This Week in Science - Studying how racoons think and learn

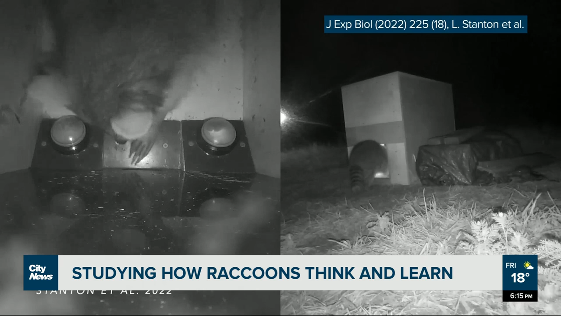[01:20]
we would see how many errors they made before they learned the new rule and that was our measure of behavioral flexibility for the raccoons. Now a field experiment like this can get messy if for example a whole family crawls into the testing box at once but we did learn a few things.